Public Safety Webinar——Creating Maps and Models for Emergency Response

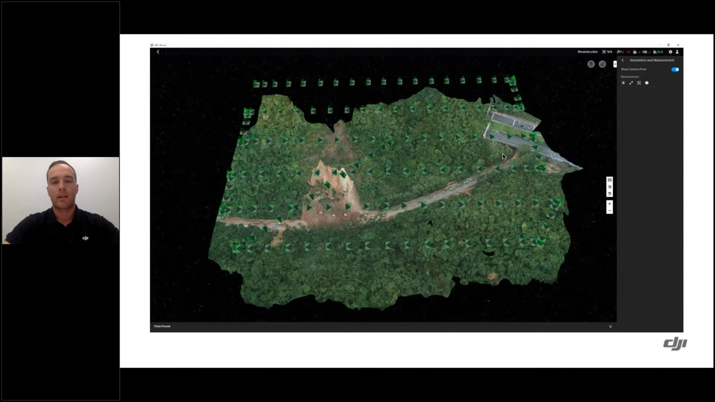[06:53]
so the software is able to find tie points between those photos in generating our map and model. So at a high level, that's how this process works. We get from having our drone to getting a 2D map or 3D model.
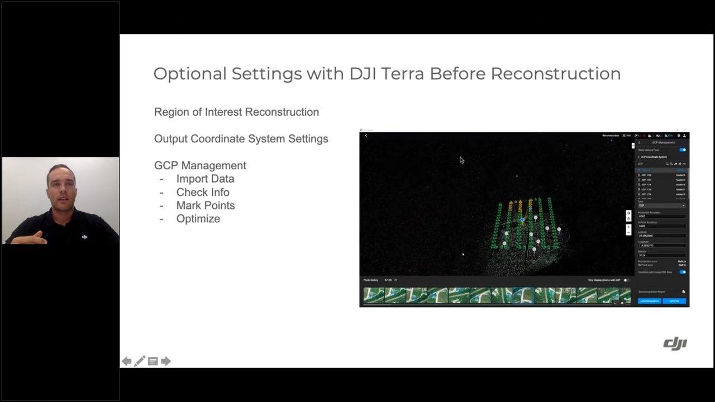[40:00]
So even if you spent a little more time during the actual mapping phase to make sure you have everything covered, when you go to process it, you can select the specific region of interest.
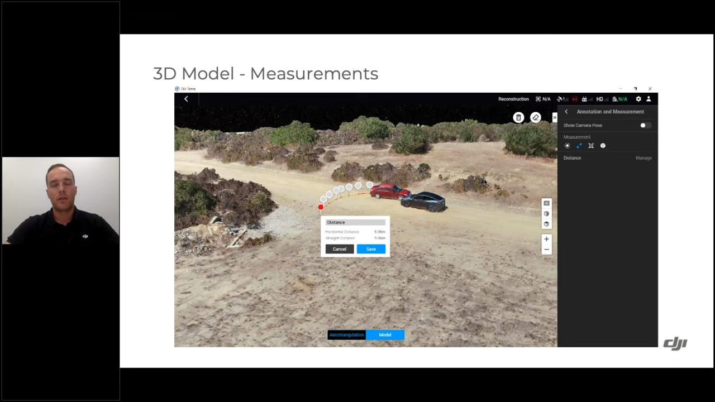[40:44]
and we can also get a select point based on a GPS location. And you can do this with your 2D map or 3D model.
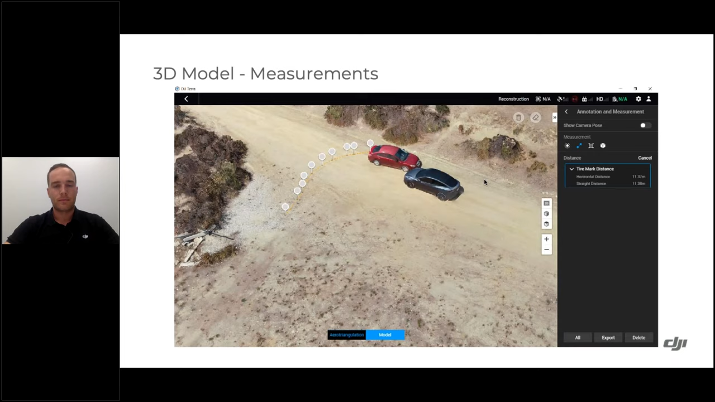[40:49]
We're seeing 2D maps output used a lot for the planning side.
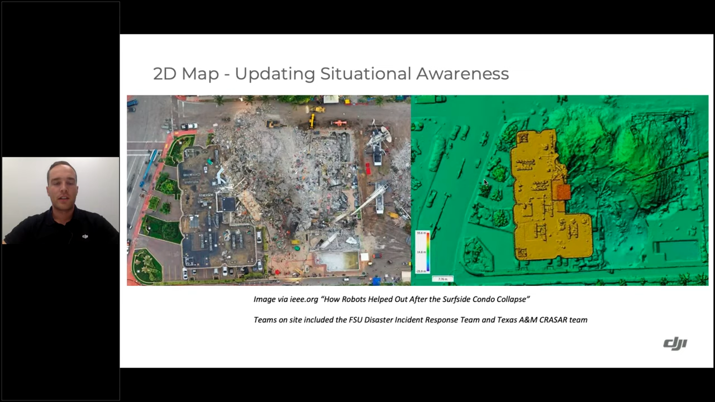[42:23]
and first responders before going on scene had the ability to reference these maps and models and get information. You can see on the right side there, the ability to look at elevation, volume metrics, and provide an ongoing updated live map in this sense here. On the fire service side, with wildfires,